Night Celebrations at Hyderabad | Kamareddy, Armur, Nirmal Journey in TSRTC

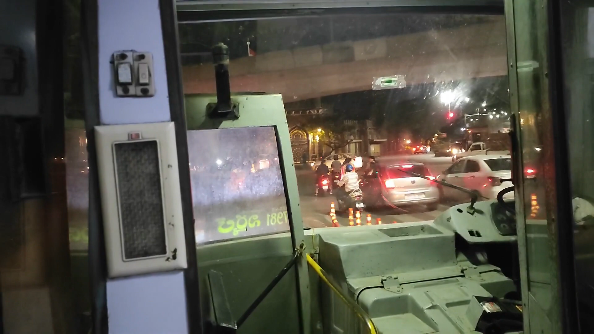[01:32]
It's 12 o'clock midnight and still people are very actively going around. Very nice.
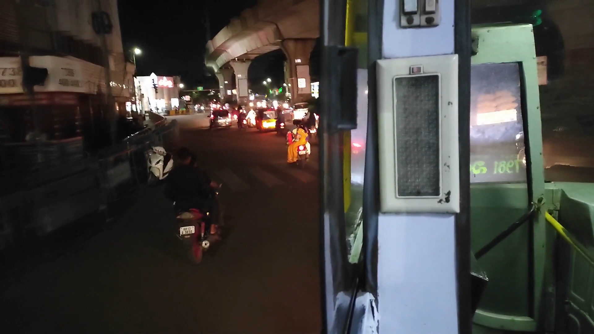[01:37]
I like this nightlife. Nightlife in the sense people moving around.
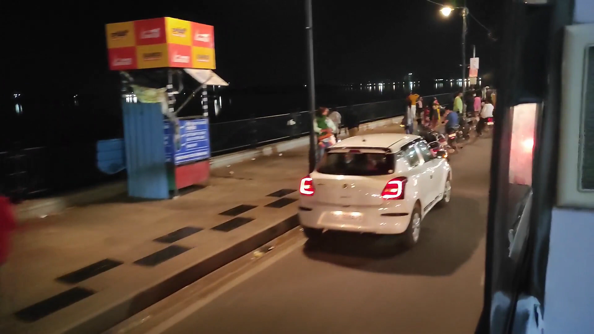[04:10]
It's 12:10, still people are near this. I think this is the famous Hussain Sagar Lake.